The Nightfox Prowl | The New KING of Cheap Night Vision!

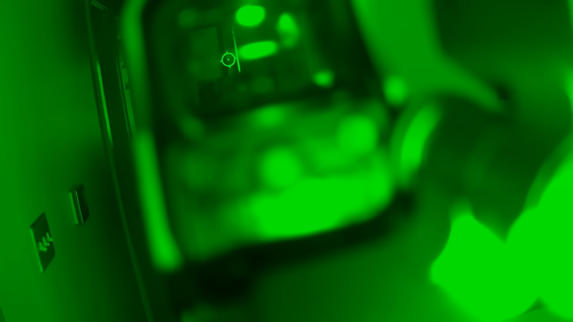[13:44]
It's going to cause a lot of glare for your night vision eye.
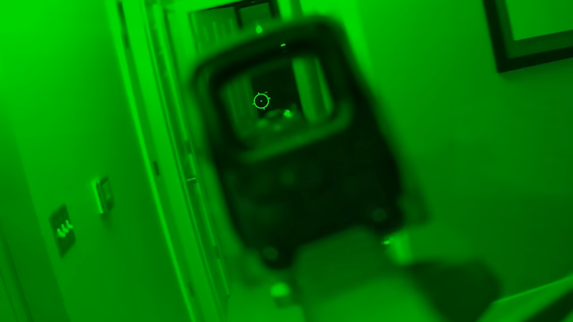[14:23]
Having the IR flashlight on my helmet will allow me to look freely side to side without having to move my rifle,
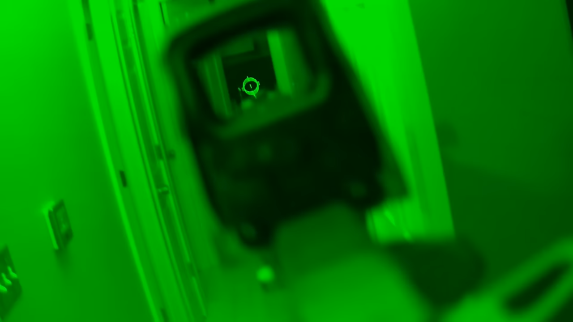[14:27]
which helps me avoid potentially unintentionally flagging individuals. Nova, I'm not the ATF.